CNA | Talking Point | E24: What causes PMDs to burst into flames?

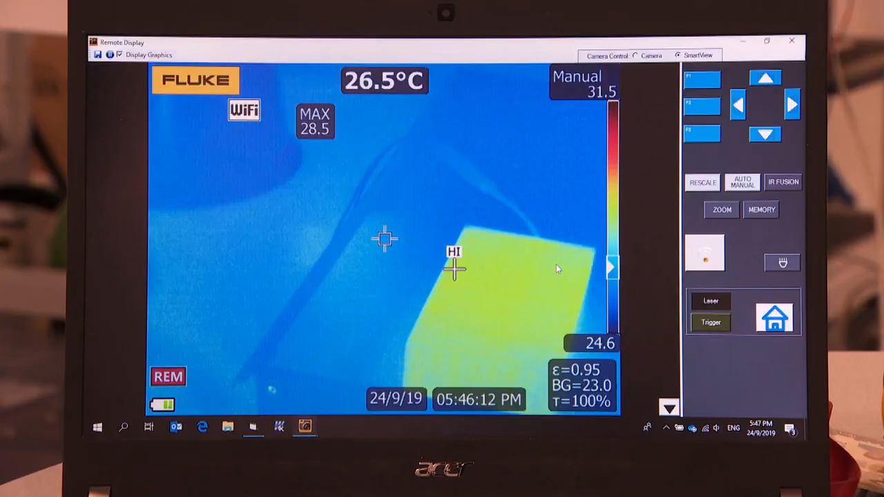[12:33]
The maximum voltage capacity of my battery is 48 volts.
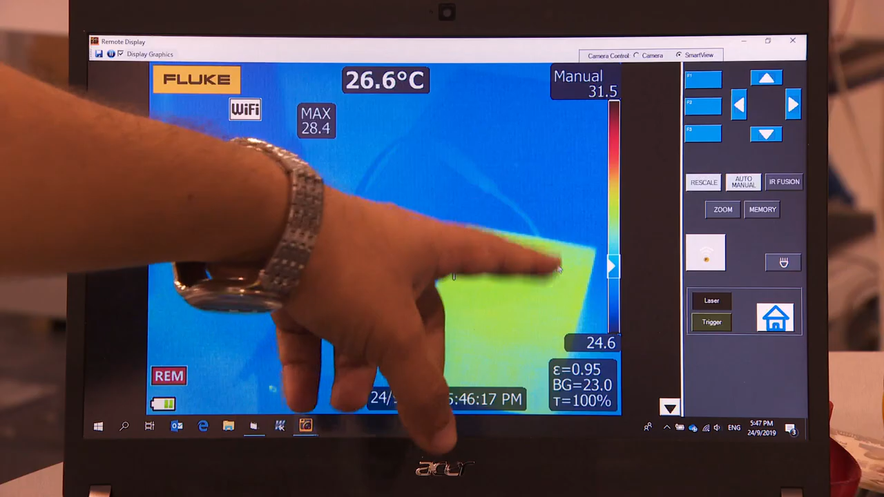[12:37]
On screen: spot 26.6°C
And I can see that we are beginning to push that limit.
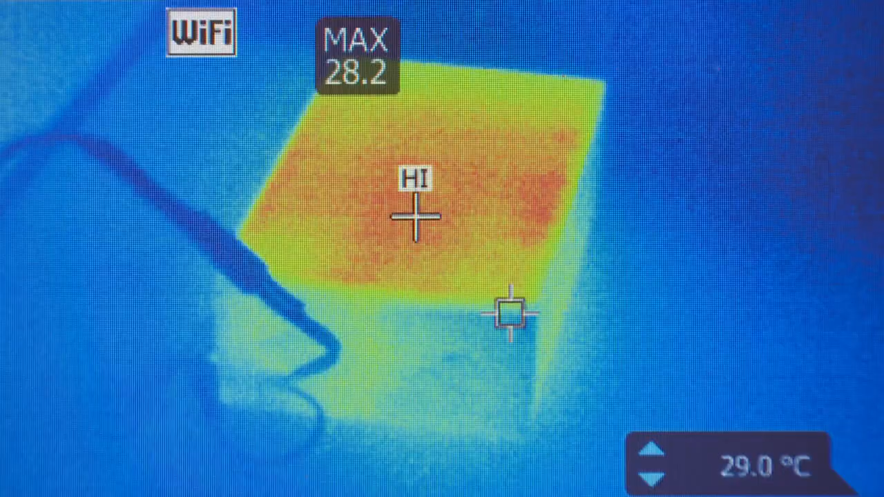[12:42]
It's turning really orange. Yeah, so that's... It gets the contrast.
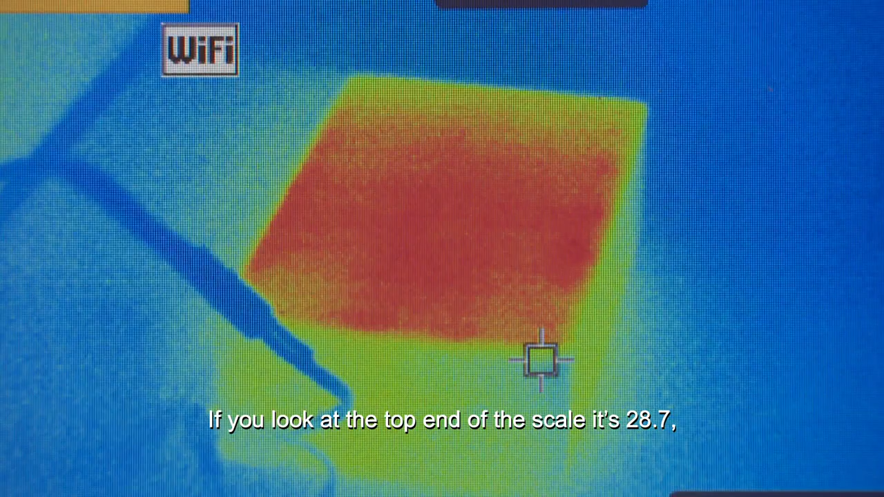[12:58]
But as we test, this temperature is going to increase to like 30, maybe 40, 50.
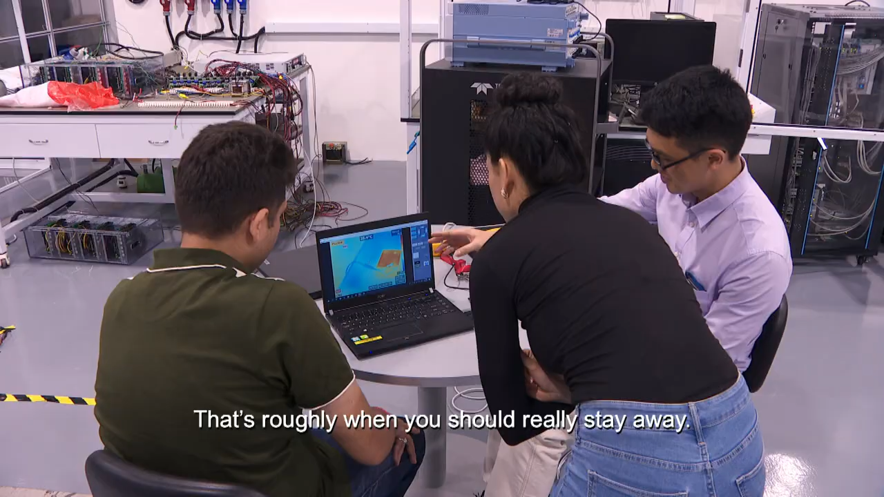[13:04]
That's roughly when you should really stay away. Oh, wow.
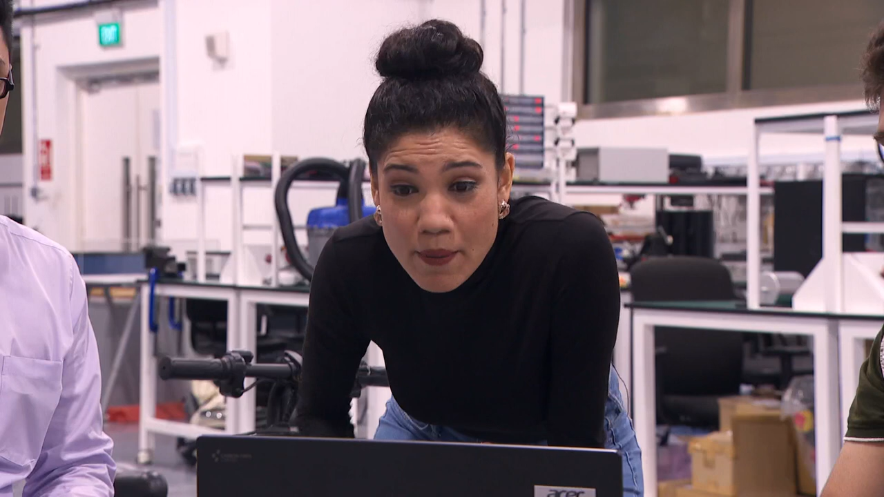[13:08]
But my battery pack is really, really charging up right now.
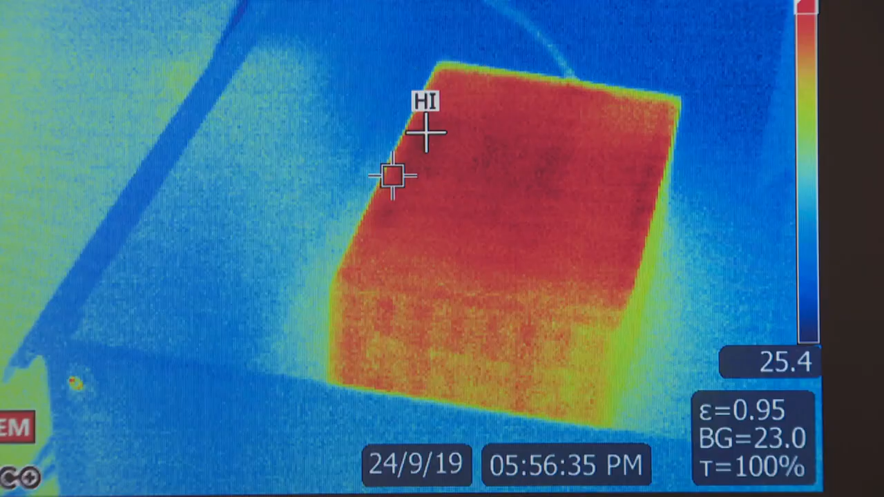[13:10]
I mean, it's like almost turning red. It is very dangerous right now.